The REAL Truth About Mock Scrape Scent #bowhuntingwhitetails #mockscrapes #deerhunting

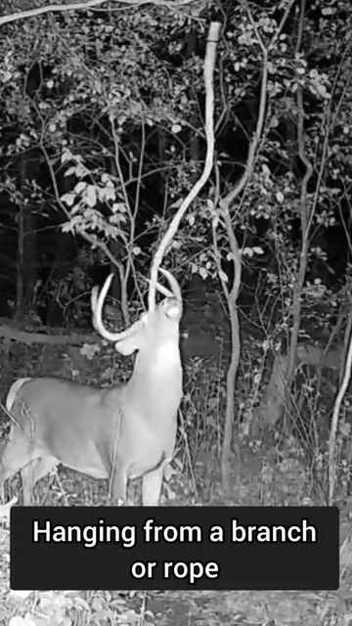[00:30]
hanging from a branch not connected to a branch or a line between trees. I have one at each and every stand location and they work 365 days out of the year.